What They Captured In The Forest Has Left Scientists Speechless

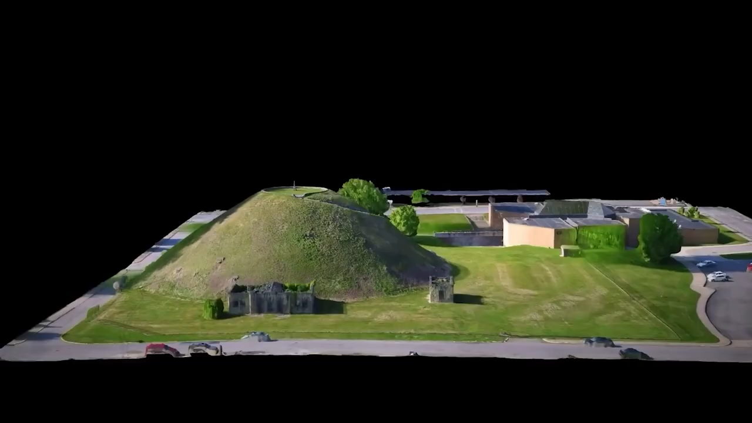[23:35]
They found the slab of sandstone at the bottom of the mound,
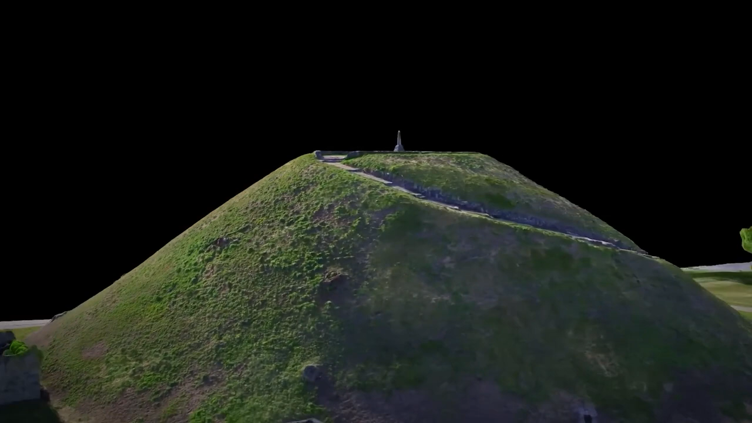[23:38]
and it quickly gained attention for the unusual symbols etched onto its surface.